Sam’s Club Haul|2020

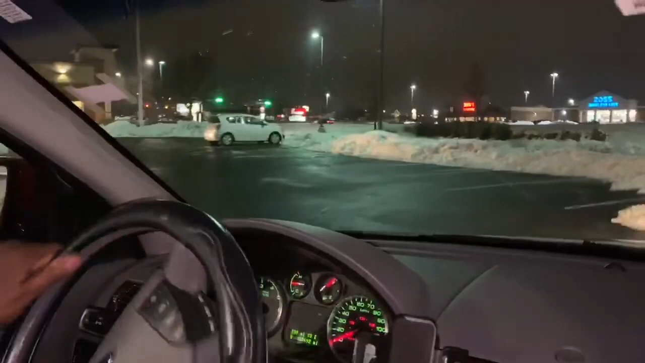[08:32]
i don't do drive-throughs and my husband hate going through drive-throughs i love them could you stay in the warm car look at all this snow everywhere